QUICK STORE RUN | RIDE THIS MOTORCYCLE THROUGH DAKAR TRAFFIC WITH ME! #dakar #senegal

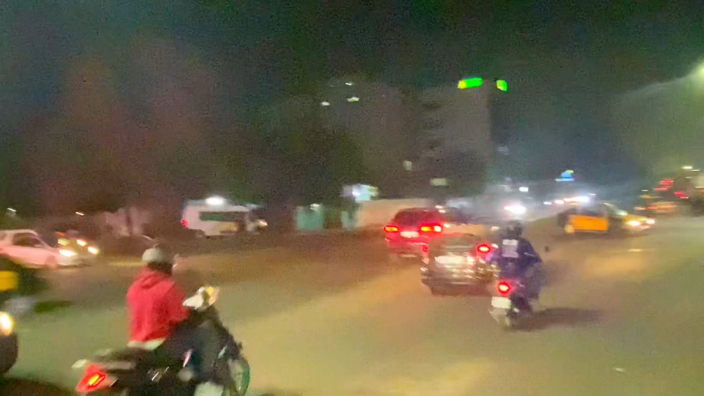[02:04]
This is the round point where the store is, in case you wanted to know, like, what it looks like.